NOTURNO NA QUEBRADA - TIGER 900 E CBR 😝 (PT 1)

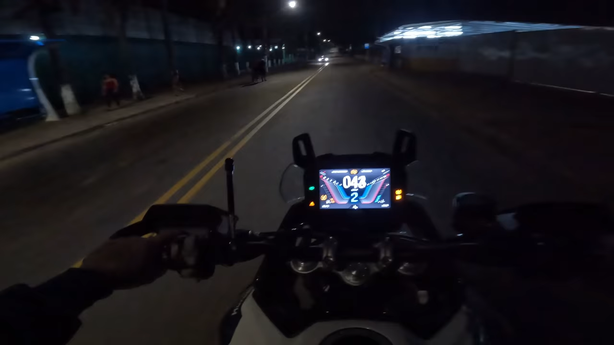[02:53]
Quebrada nossa, hein Não esquece do like
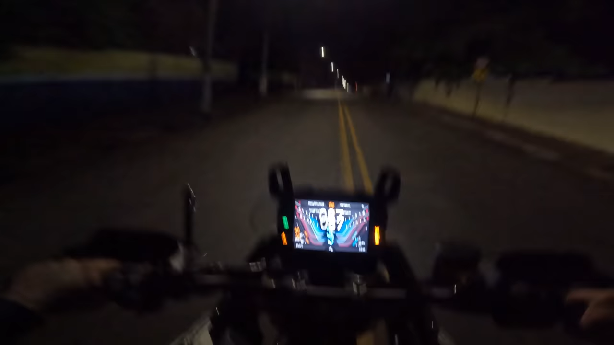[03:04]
Ouviram essa escada? Mano, mano Mano, aqui sobe muito fácil, mano
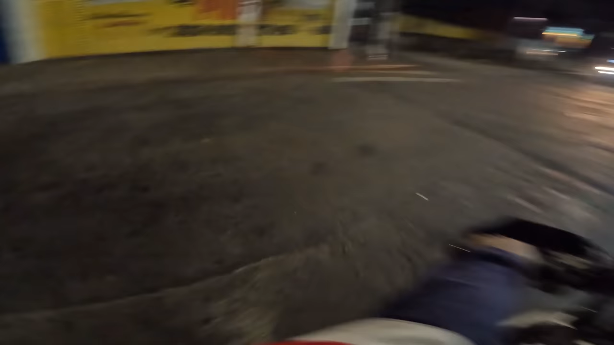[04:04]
Opa É, eu perdi logo o controle